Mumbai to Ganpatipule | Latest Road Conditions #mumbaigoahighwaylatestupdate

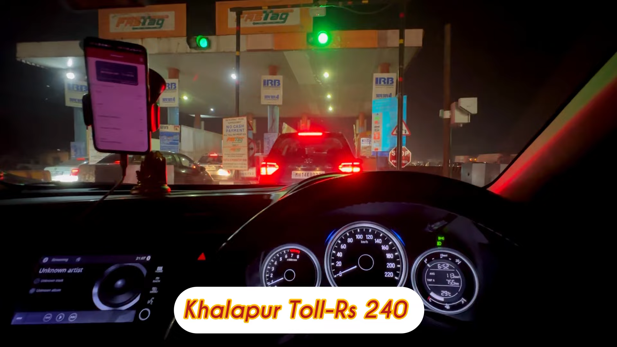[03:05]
पहुच चुके खाला पूल टोन लाके पे खाला पूल टोन लाका का क्रॉस करके थोड़ा सा पास्सो मेटर जादा नहीं है पास्तो
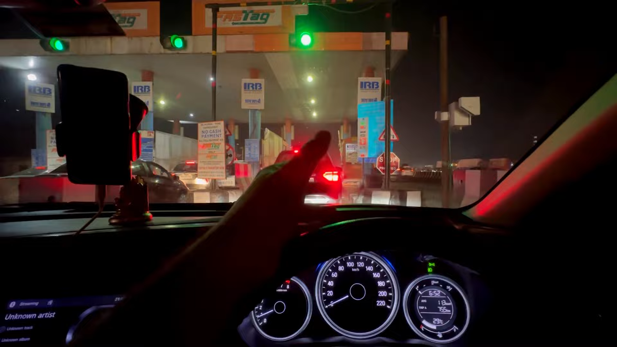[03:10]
चेसो मेटर आ
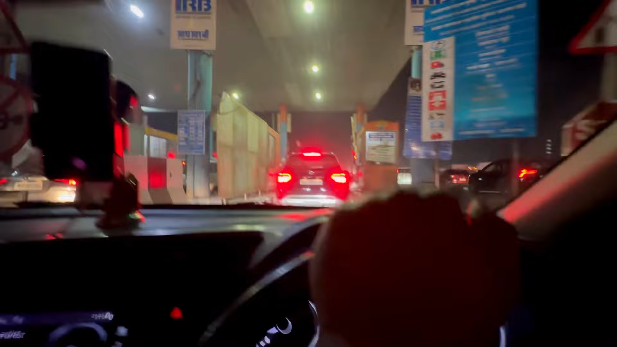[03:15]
यह देखो यह है तो अभी हम लोग एक्सप्रेस हाइवे छोड़ देंगे और लग
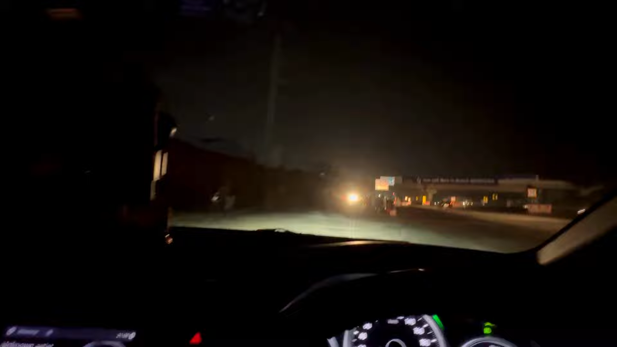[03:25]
जाएंगे पाली वाले रोड़ पे थोड़ा सा यह यहाप ना अंदर जाते ऊपर खाबड़ है पर थोड़ा सा यह जादा नहीं है तो चलो आगे बढ़ते और आपको दिखाते
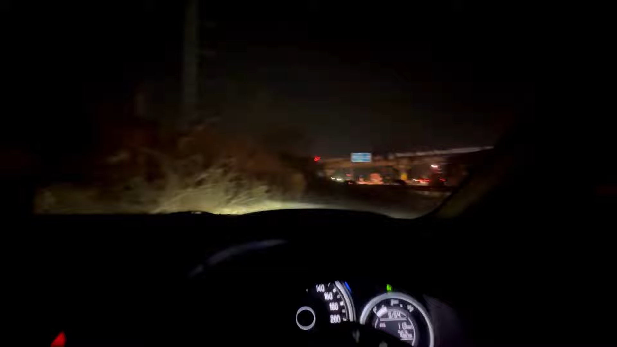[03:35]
अभी अप
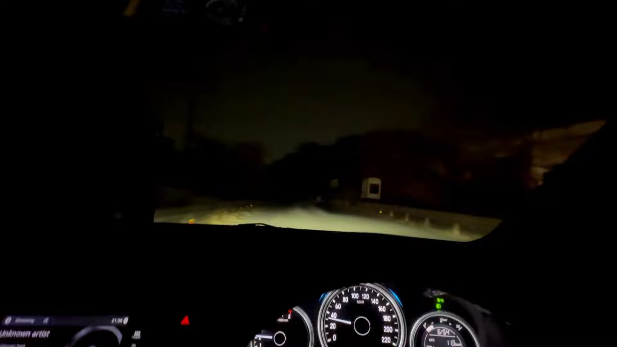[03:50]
सब्सक्राइब तो चलो जारी अठते है चलो भई आचुके अपने स्पोर्ट पर एग्जाक्ली मतलब
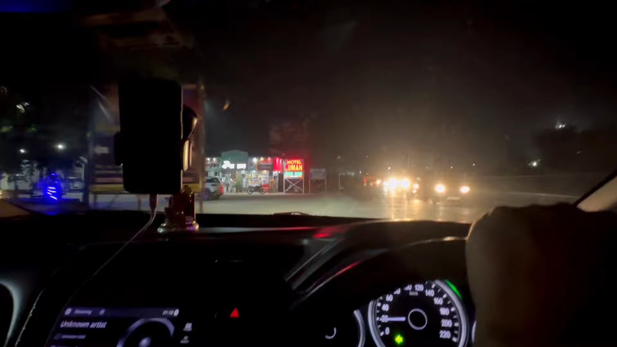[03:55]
उतरने के बाद तुरंद लगता है यह स्पोर्ट होटेल सुमन यह प्योर वेज
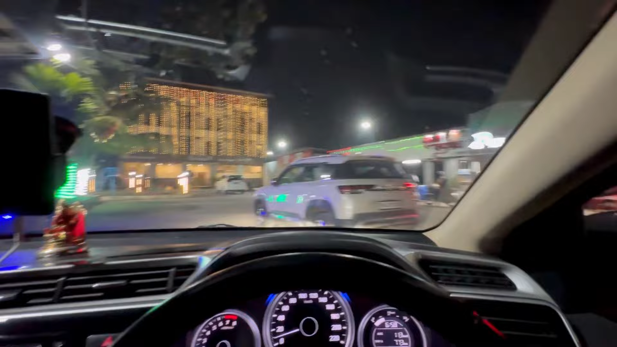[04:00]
रेस्टोरेंट है और यहापे मतलब आप स्टे भी कर सकते हैं लॉज भी है
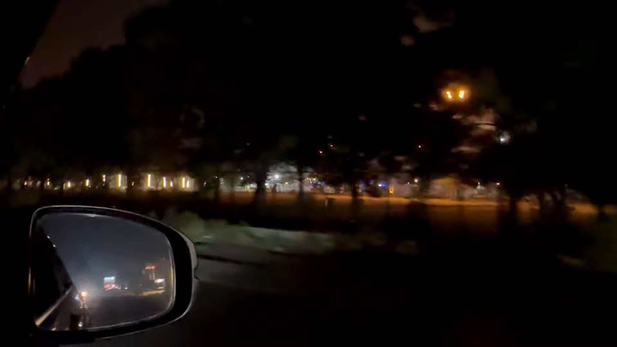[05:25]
अल्मोस्ट आटी बजगे अभी और वाकन फाटा जो है यहां से
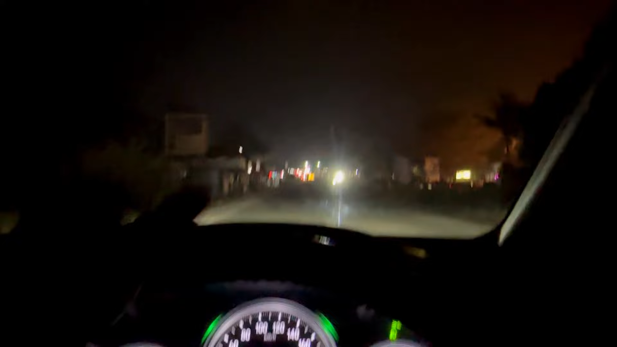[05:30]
41 किलो मिटर दूर है सववा आठ बज चुके और हम लोग आ चुके है परड़ी करके एक टाउन है वहां पे मतलब छोटा सा टाउन है और मतलब सब कुछ चालो है यह देखो राइट सेड में
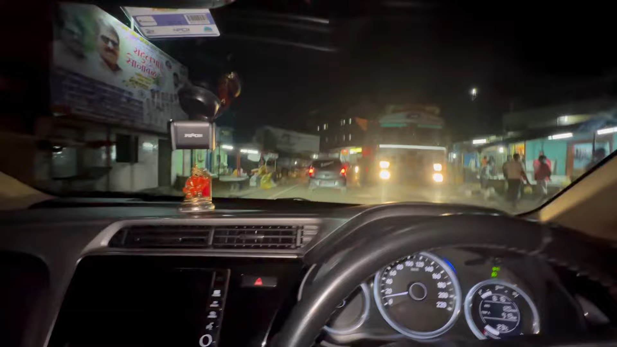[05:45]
ज्यादा दिख
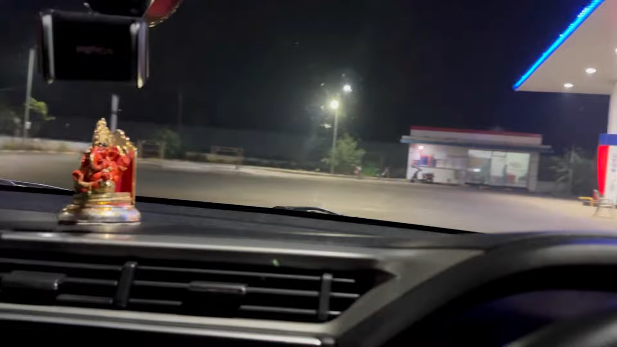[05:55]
एक जाए मैं यह सूचा पर DM पहुचने से पहले पेट्रोल बढ़ लेते पेट्रोल
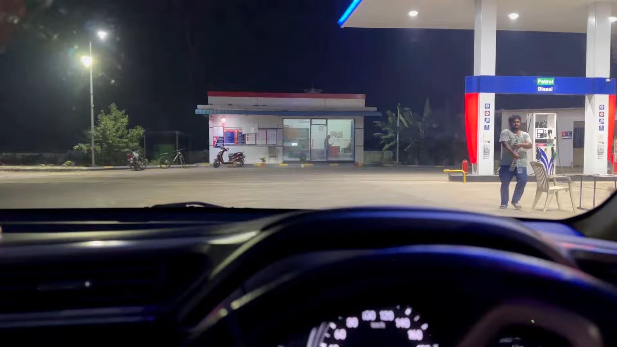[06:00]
टैंक फुल कर लेते यहां पर चलो टैंक फुल करा यह पर ट्रोल
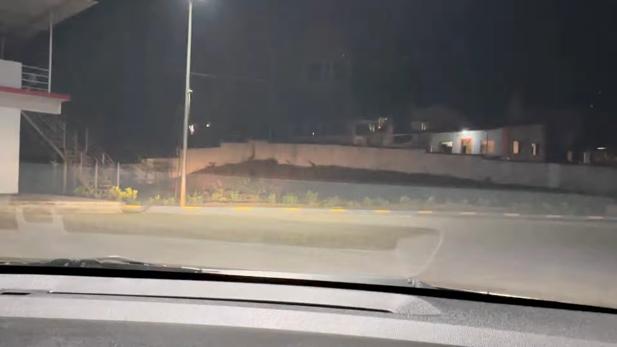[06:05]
आटोकट परन्दः तुभाई साब अम लोग पाली में आचुके यह लेफ्ट अभी जादा दिखे
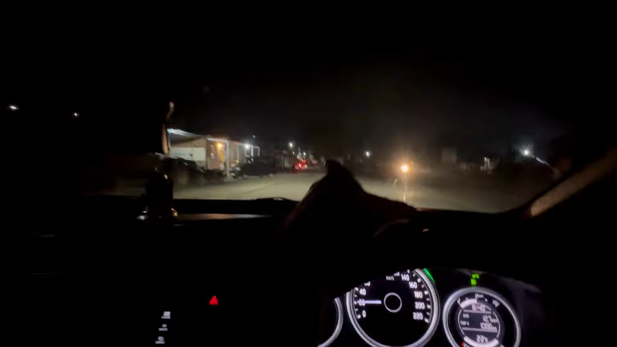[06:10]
गा नहीं लेफ्ट हाँ यह गूगल मैप मैंने वो
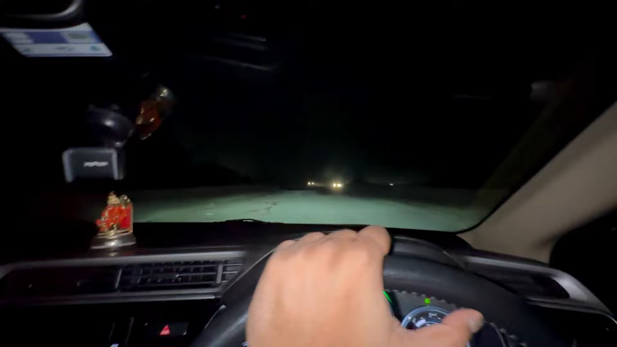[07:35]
नौ बच कर 40 मिनिट और हम लोग आच चुके है खाम क और के टाउन है वहाँ पे और डिस्टेंस कवर्ड इस 126 किलोमोटर अभी भी बहुत डिस्टेंस बाकी है एक्जैक इतना है वह थोड़े दिर में बताता हूं मैं जलो रखते जारी है अभी यहां तक
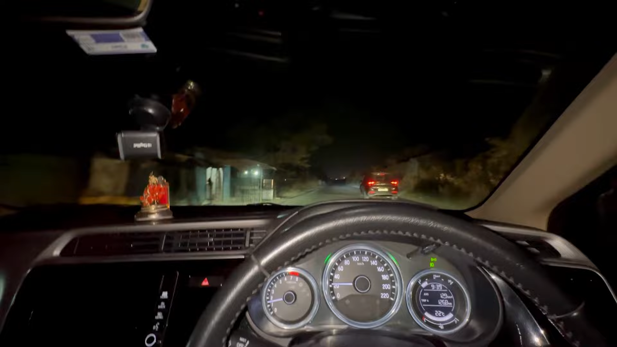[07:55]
थीक टा की है रोड मतलब बीच-बीच में डाइवर्जन भी आ रहे
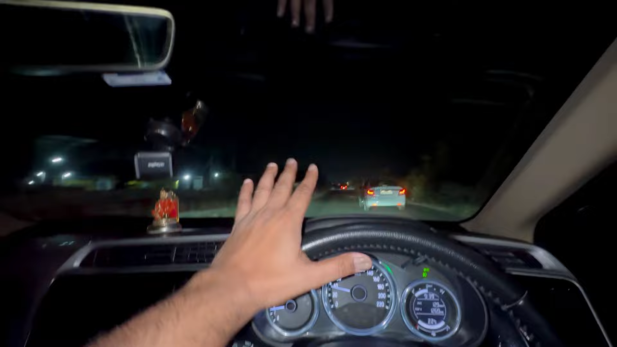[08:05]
थ रात के अल्मोस्स दस बजगे है हम लोग आ चुक है अंबे वाडी नाका तो यह अंबे वाडी नाका है यहां से आप राइट मारोगे तो आप रोहा जाग सकते हो रोहा
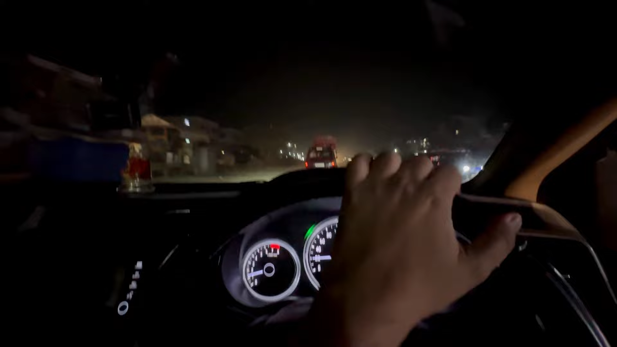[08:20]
जो की राइगट डिस्टिक में ही आता है कोस्टल एरिया है थोड़ा सा सुकून मिला है मतलब कॉंक् इंदापुर में आचुके 10 बजगे और डिस्टन्स कवरड इस 143 किलोमेटर गाडी
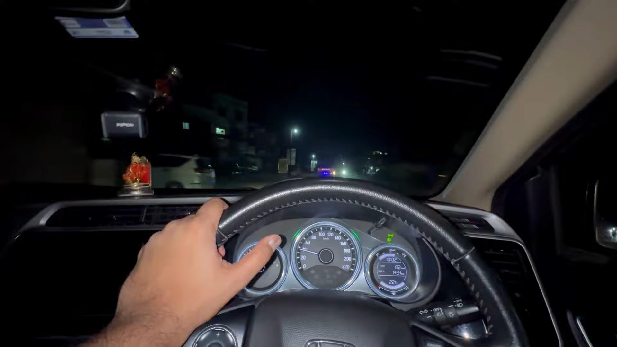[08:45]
का अवरेज थोड़ा कम आया आज 13.2 चलो जारी रखते है रस्ता थीक है यहां पर 90 पर सेंट ओके तो भाई मानगाव में आचुके 10 बजग कर 10 मिरिट और यहां का ना एक चीज मुझे � अच्छा लगता है मतलब रात को मतलब यह एक्स्पिरेंस कर रहा हूं मैं होटेल्स रेस्टारंट्स चाय की टपरी बहुत कुछ ऑप्शन्स है आपको खाली एक ही चीज़े रोड पूरा नहीं हुआ है बट ठीक है चलता है उतना तो चलेगा